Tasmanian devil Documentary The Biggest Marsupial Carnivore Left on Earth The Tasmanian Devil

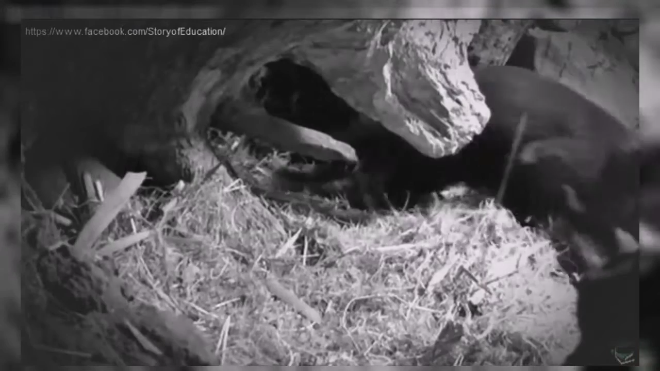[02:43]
And already, it's time to mate again.
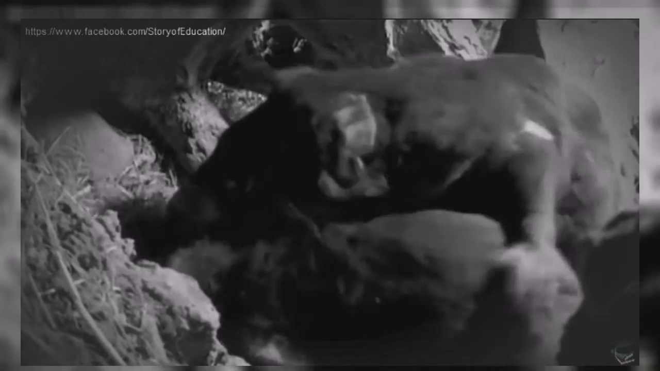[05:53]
The male will keep her imprisoned here for several days, mating many times and for hours on end.
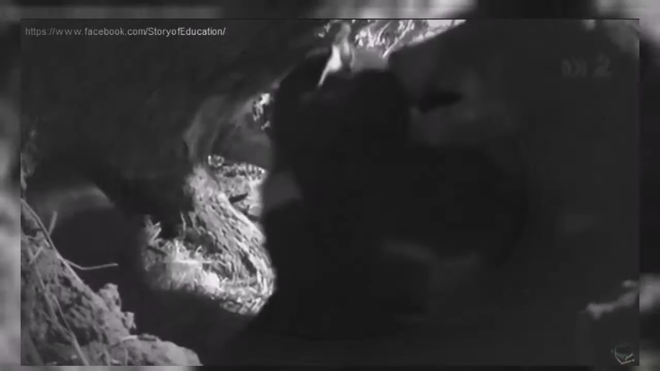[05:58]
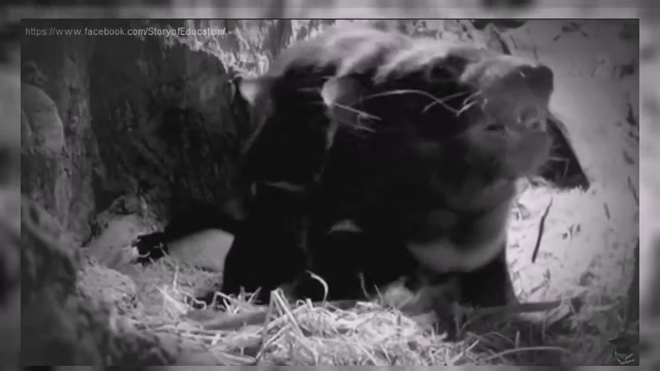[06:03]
His aim is to secure his paternity by flooding her with sperm.
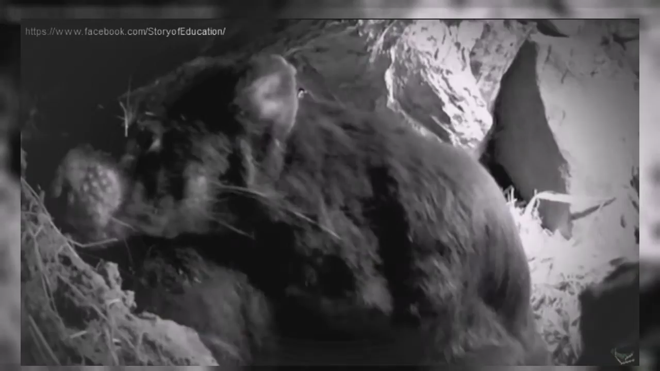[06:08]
Her aim is to get away and mate with other males. Manganini waits her chance. She tries to get away.
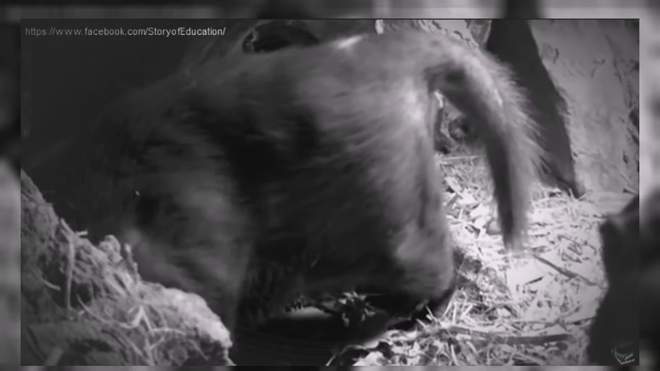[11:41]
Contractions begin, and she starts to push. Finally, drops of thick fluid begin to emerge, forming silver trails along her fur and leading to the pouch.
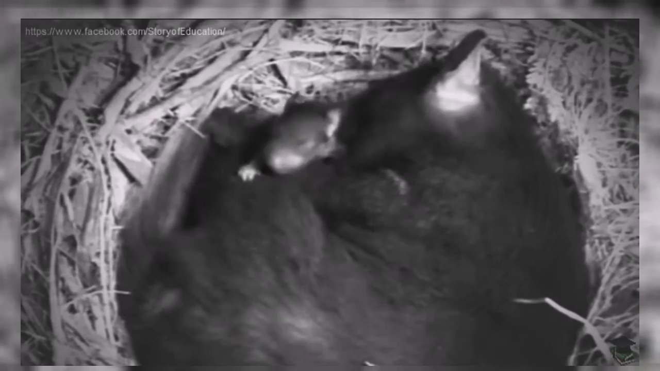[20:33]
But the boys have other ideas. Only a few days ago, their eyes opened and they came out of the pouch for the first time.